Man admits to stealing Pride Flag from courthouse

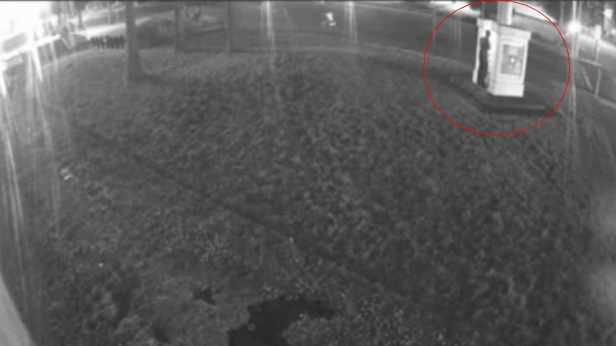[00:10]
Courthouse surveillance shows the moments the suspect took the flag before getting in their car and taking off. Police say they were able to identify them and get in touch with the suspect who admitted to the crime,
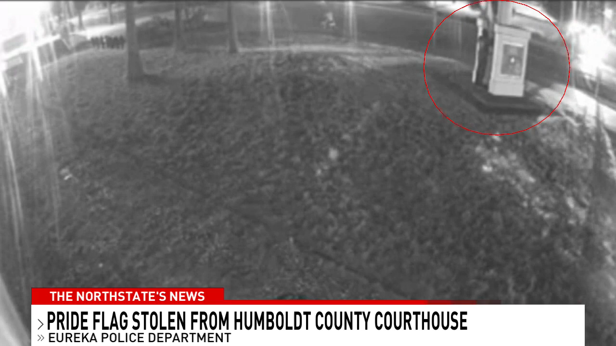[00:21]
but they did not have the flag with them at that time and did not know where it was. Police say they're now issuing a warrant for this person's arrests on charges of theft and probation violations, citing there's not enough evidence to charge them with a hate crime right now. They did not give that suspect's name.